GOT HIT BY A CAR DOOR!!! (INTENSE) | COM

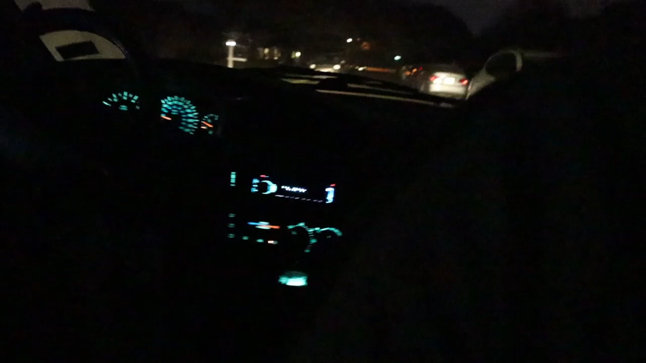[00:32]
Yeah. He's gotten seriously mad by now. What the fuck? What the fuck? What the fuck?
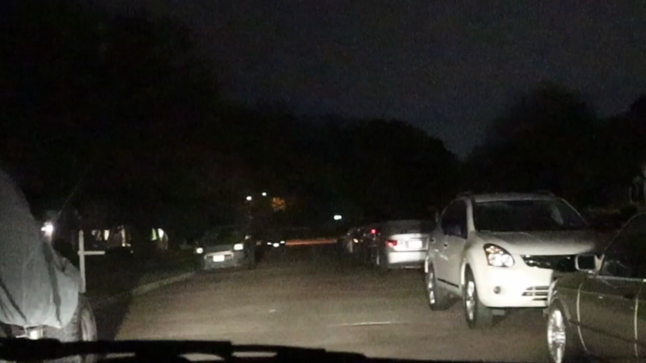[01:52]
I don't see his feet. Here, turn your brights on. Turn your brights on. This is my brights. Can't lock it. Shit dude. I'm fucking rolling this shit up.